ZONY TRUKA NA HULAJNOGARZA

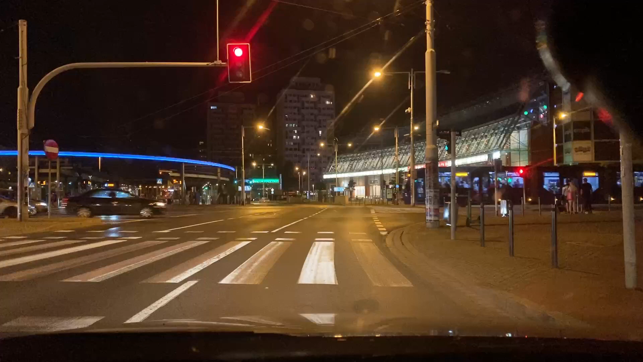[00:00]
normalnie chodzą? No nie wiem, ostatnio jak jechałem tą samą drogą, to miałem cały czas zielone. Co kurwa jeździsz tu na czerwonym?